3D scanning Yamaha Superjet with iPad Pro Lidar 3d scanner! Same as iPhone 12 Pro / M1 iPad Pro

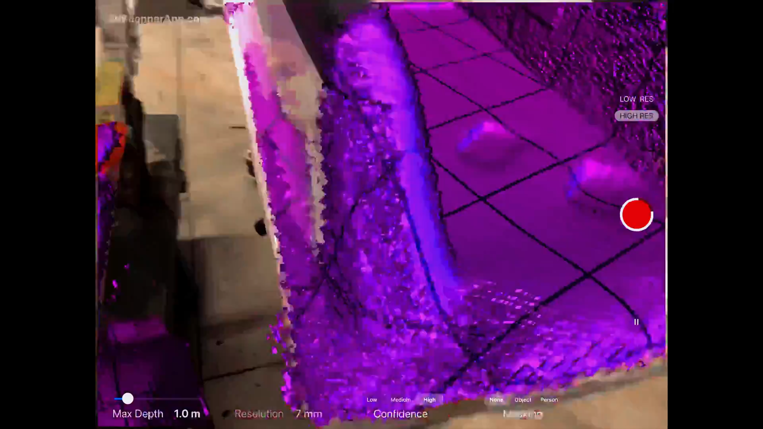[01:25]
So if I just whip around here real fast, try to do the whole ski in one go.
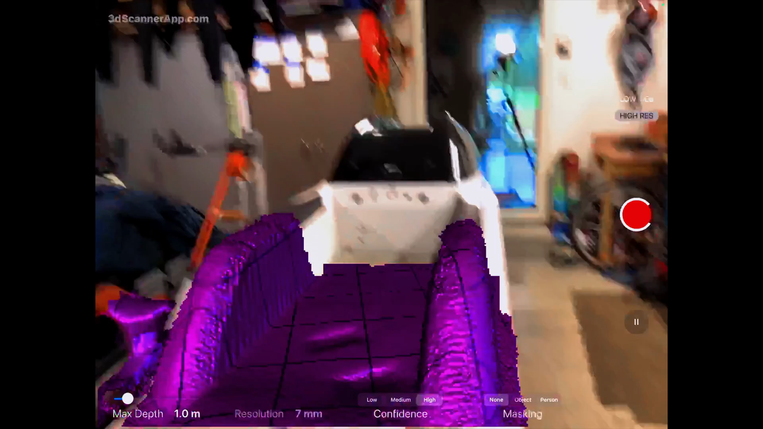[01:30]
That is like super quick and dirty.
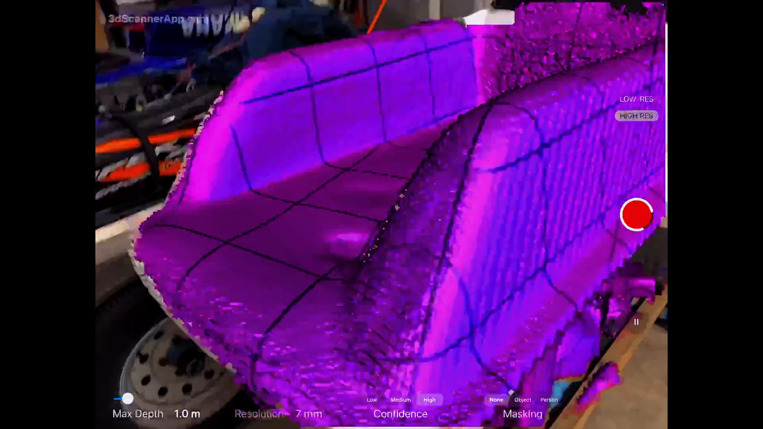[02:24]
And then I'm just going to get the back and the tray and then I'm going to stop.
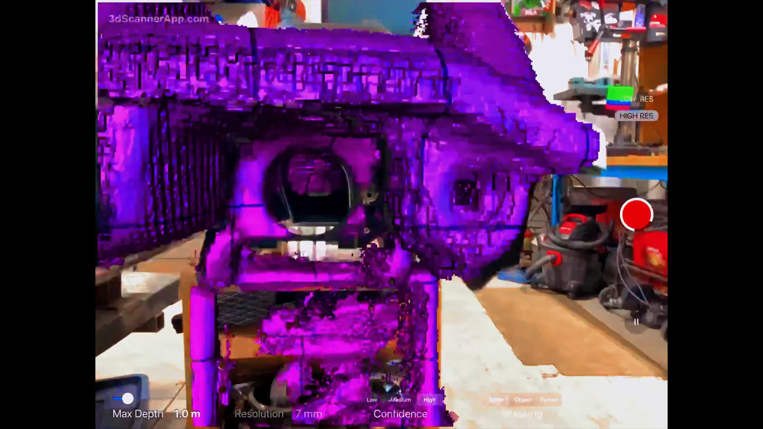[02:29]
All right, I'm going to hit save. See what we got. Actually looks pretty good again for as fast as I did it.
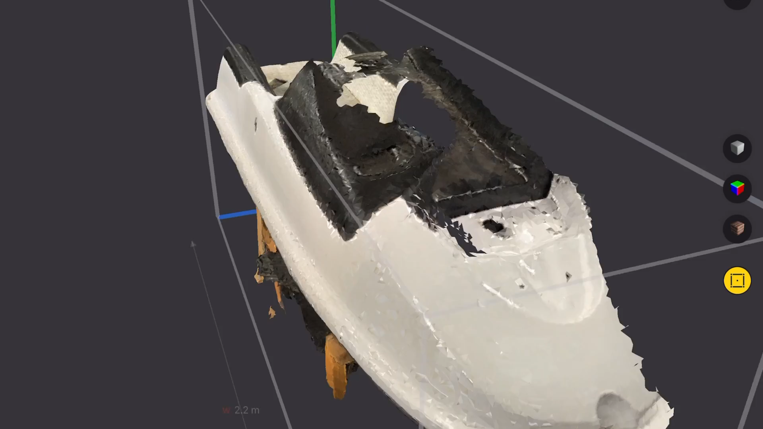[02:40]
Maybe it messed up on the hood a little bit. Let's change up the settings a little bit. So I'll put the max depth
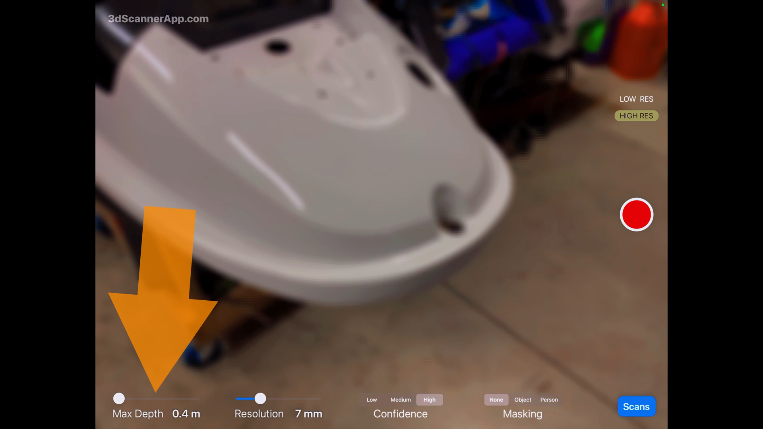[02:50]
down to like point six and set the resolution at three.
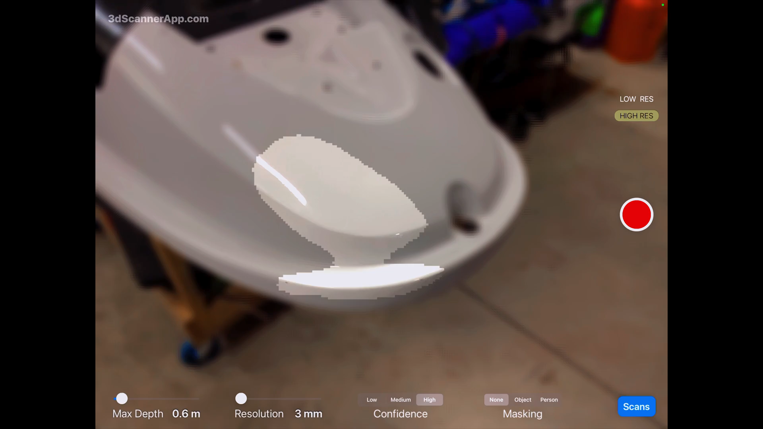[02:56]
So then it should be like as accurate as this thing could probably get. As I get closer, it'll start to grab it.
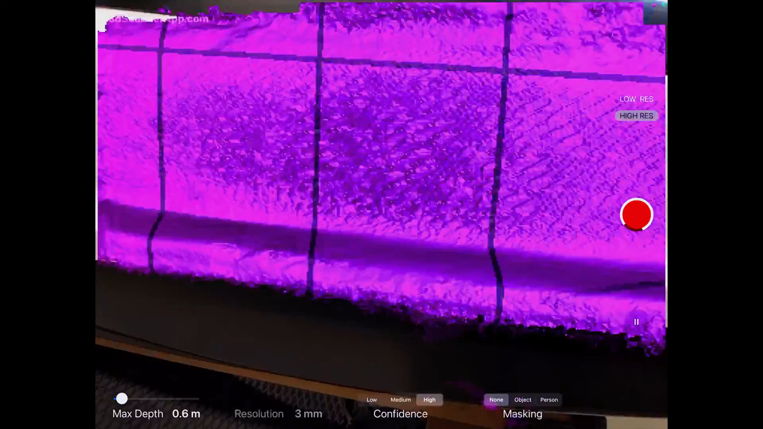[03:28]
I'll just stay above the bond line on this one. See what I get.
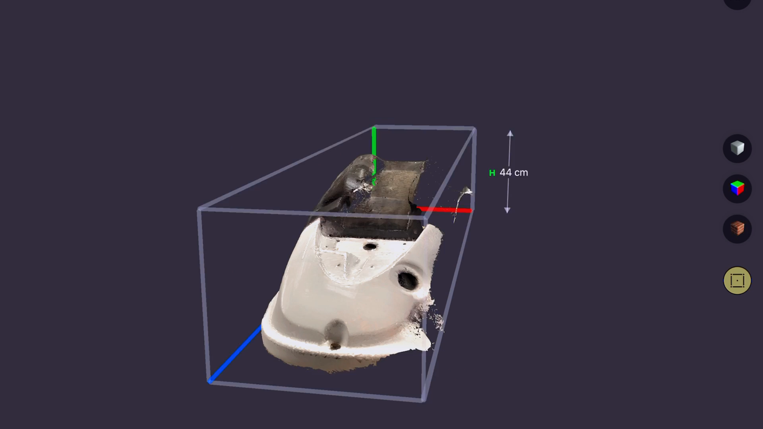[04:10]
So looking at it now we have nothing below the bond line at all but it looks pretty clean.
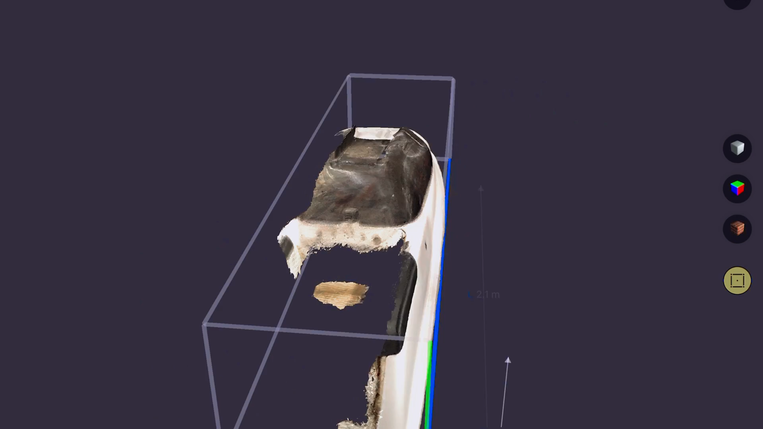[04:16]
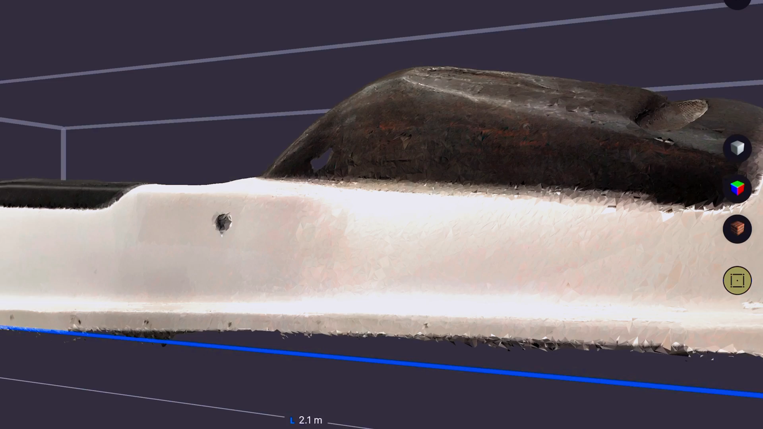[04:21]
Wow. That looks really straight.
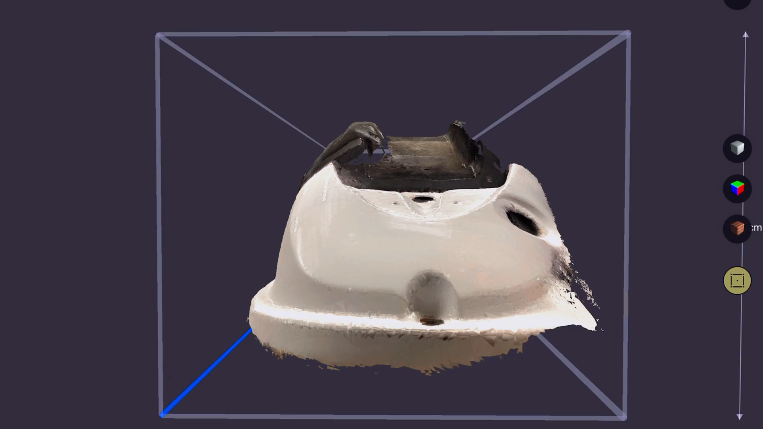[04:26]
Seems to do the white a little bit better than the black.
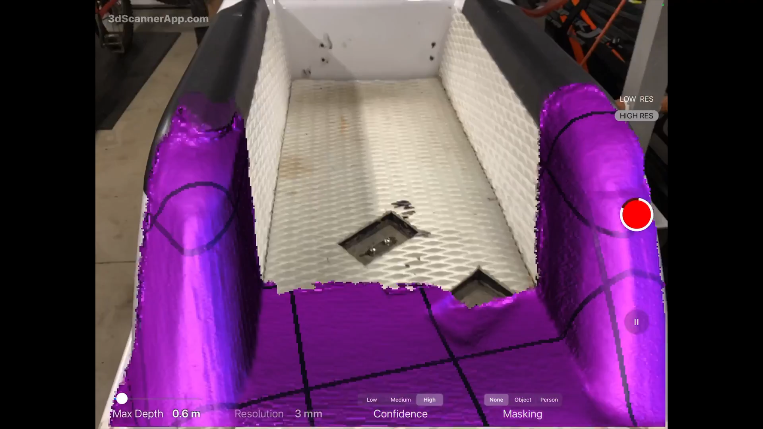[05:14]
So we've got both sides and the tray in the back.
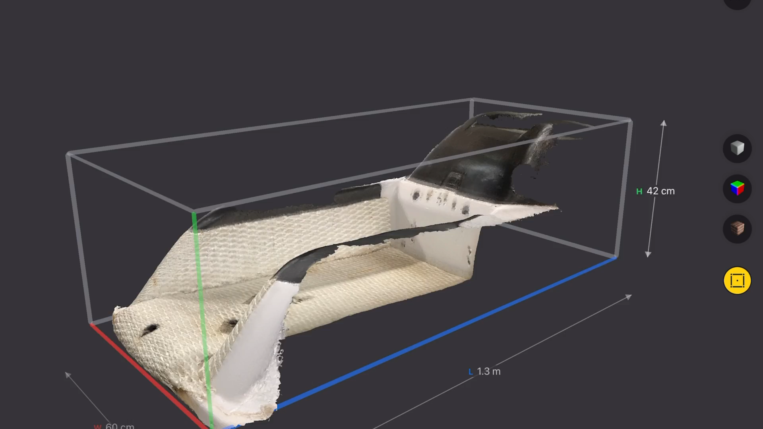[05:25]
That is sweet. Dang. That's cool.
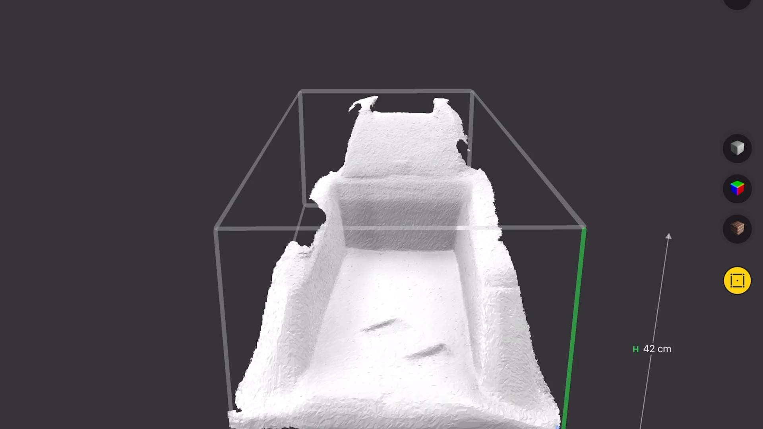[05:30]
This shows you the raw data without any colorization. So this is just the LiDAR scanner, I believe.
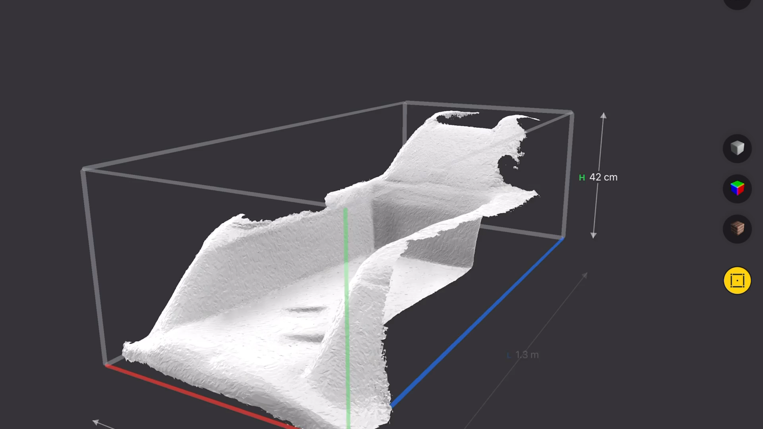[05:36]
And then this, I don't know what this is displaying,
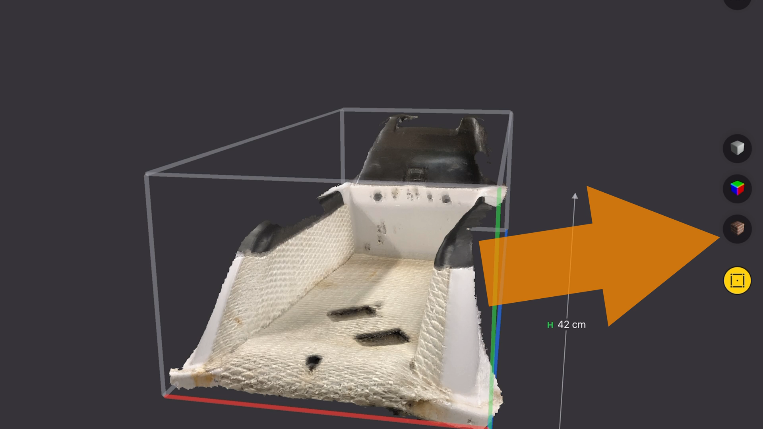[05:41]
but then this one with the bricks here on the right, this shows the LiDAR scan with
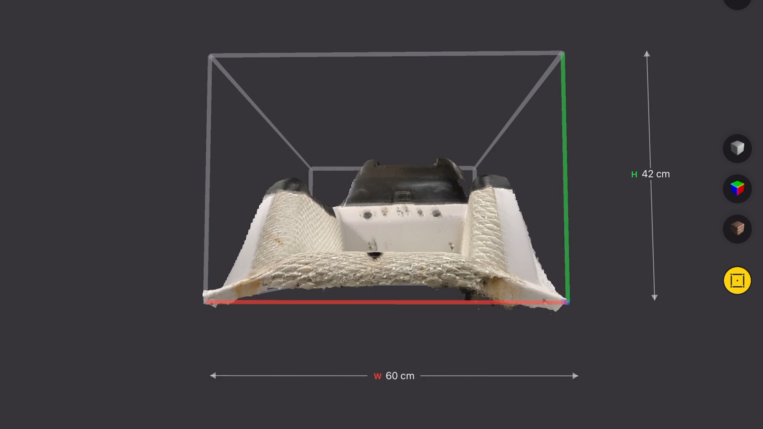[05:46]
the color applied to it, which is pretty incredible.